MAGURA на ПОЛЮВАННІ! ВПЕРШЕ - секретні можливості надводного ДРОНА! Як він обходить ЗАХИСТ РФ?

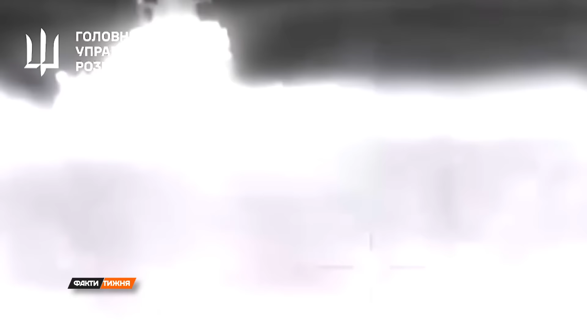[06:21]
Він від нас тікав, і він тікав, якщо ви побачите, навколо дуже багато цивільних суден.
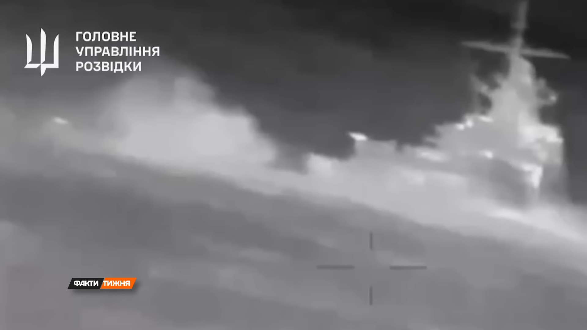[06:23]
І він ховався серед цивільних суден. І намагався від нас втікти, на повному йшов, маневрував між сухогрузами.
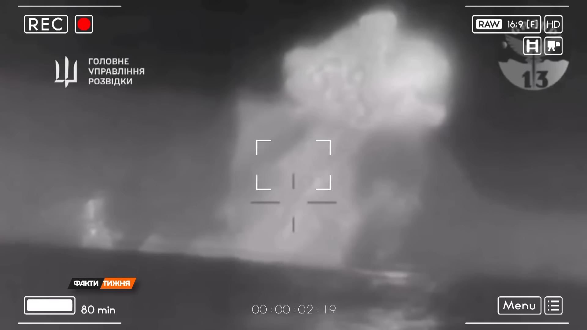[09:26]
скільки саме дроні обрали участь у тодішній атаці.
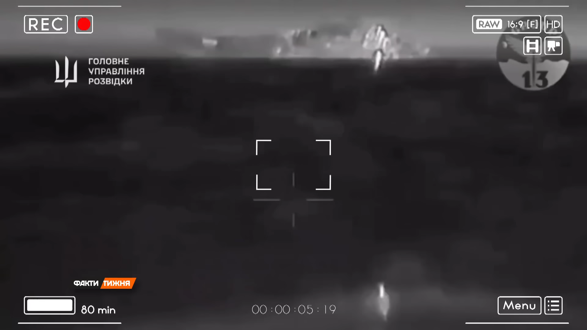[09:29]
«Корабель був завантажений і на переході був знищений безпілотними апаратами. П'ятьма, якщо у вас це цікавить».
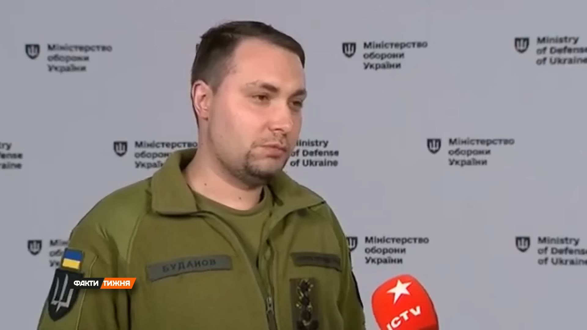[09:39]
«Це дрони Магура?» «Так, дрони Магура Ві-5, здається».
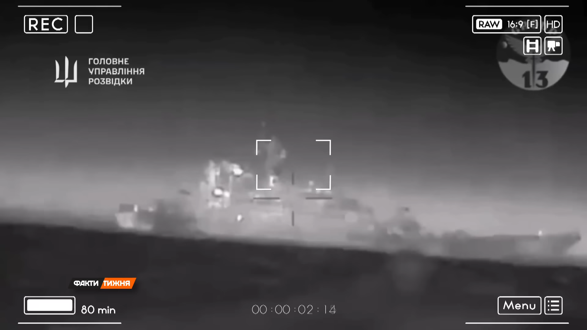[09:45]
Судячи з останніх оприлюднених відео, у ГУР напрацювали тактику, коли дрони атакують з граєю, заходячи з різних боків майже одночасно, і б'ють корабель у найбільш вразливі місця.
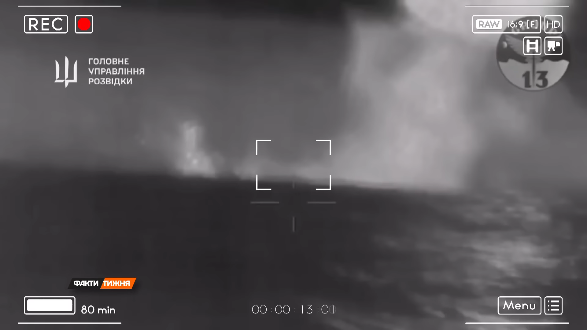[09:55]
«Першою задачою є безпосередньо атака машинного відділення, тобто корабля саме у машинного відділення,